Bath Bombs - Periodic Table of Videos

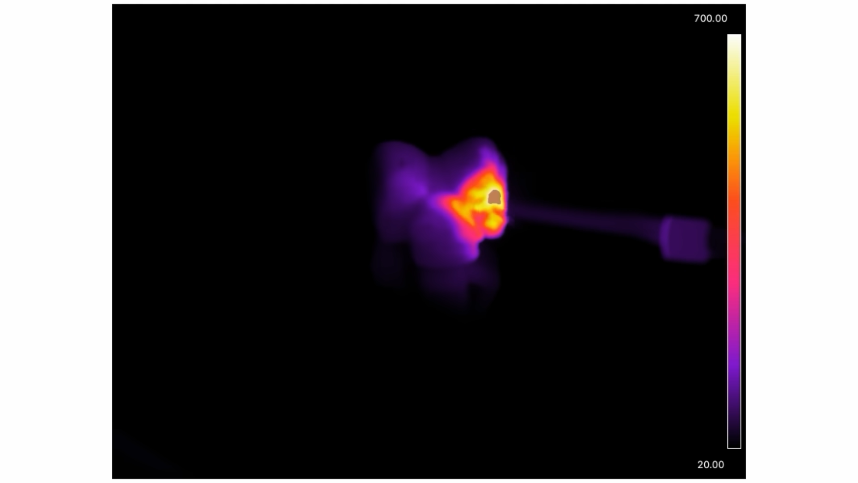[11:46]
You could see on the thermal imaging camera it got cooler,